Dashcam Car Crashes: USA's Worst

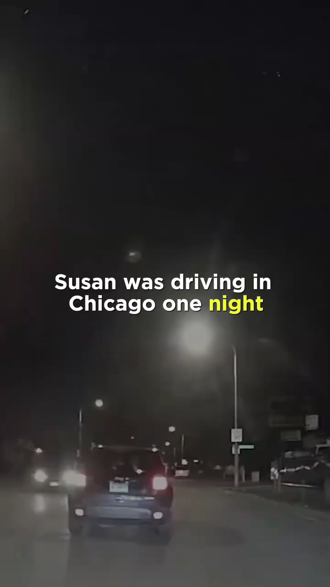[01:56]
Susan was driving in Chicago one night when the driver of an SUV tried to cut around traffic by creating